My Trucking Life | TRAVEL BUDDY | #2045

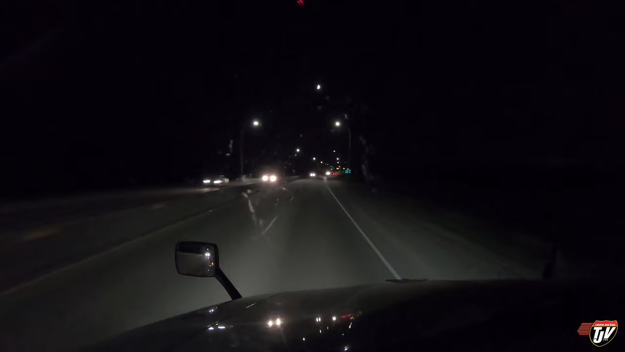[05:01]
Making our way around the south side of Winnipeg. Sun's pretty much gone down already. The northern sky is still light over there, but the days are slowly, the daylight hours are slowly getting shorter. I don't mean to leave you on a depressing note, but it's still beautiful weather out here. We got another month of hot summer heat, and then we gotta start getting ready.
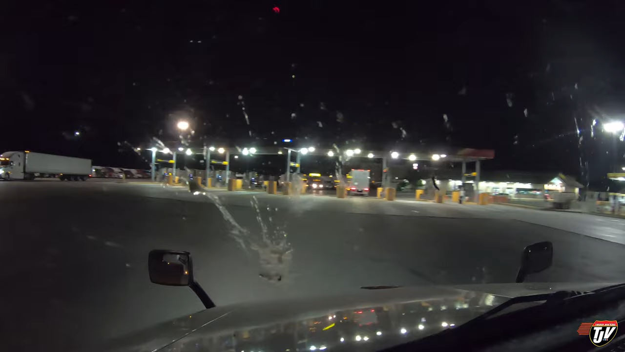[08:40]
They always smash right in front of the camera too. It's frustrating. Everyone's gonna be wondering, what's that driver doing? He's crazy. Going back for more fuel? What? No, some bug committed suicide with my truck. Why are you gonna involve me in that?
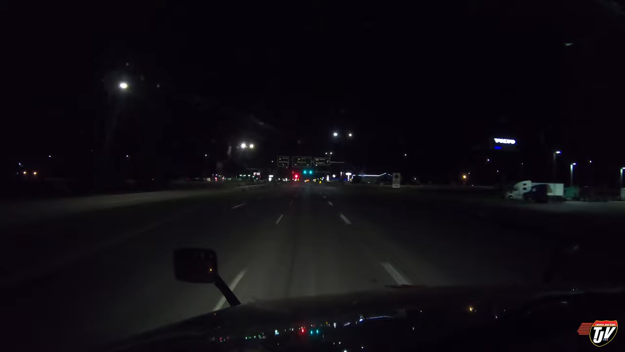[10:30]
My image stabilization doesn't work as well at night, so you're gonna see a little bit more shaking. We're gonna go to the other side of town and stop at the Husky. Or is it an Esso now? Esso bought Husky, sort of like how Pilot bought Flying J, I think. Or is it the other way around? What do I know? Esso bought Husky, and now it's Esso, but I still call it Husky.